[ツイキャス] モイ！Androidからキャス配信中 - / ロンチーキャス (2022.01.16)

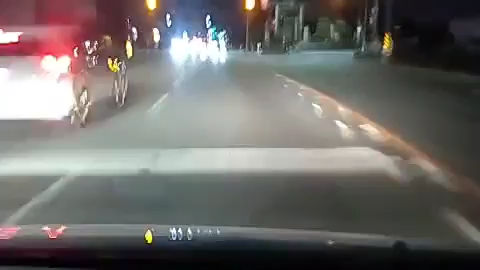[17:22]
左側行くと県道で、右側でこれ1号線に入ります。
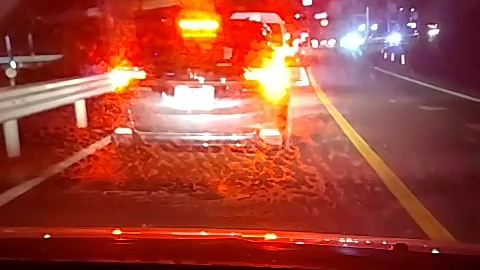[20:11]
この交差点を越えたら国道1号線に入ります。
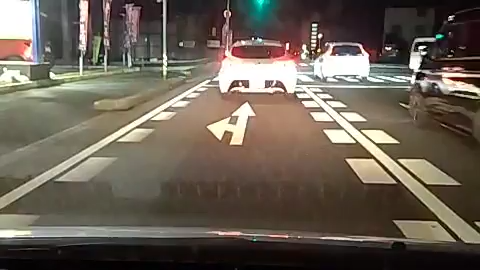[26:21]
もうあと 3分ぐらいしかないけど、よろしくお願いします。目標の、三重県鈴鹿市、今木場町に入っております。
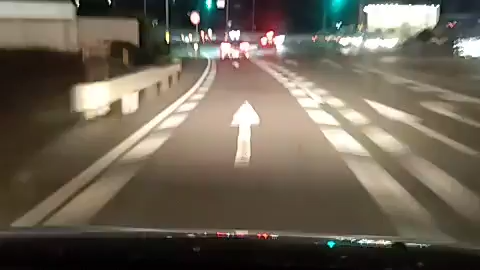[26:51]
国道1号線を下って三重県鈴鹿市、今、どうだ、三重県鈴鹿市を走っております。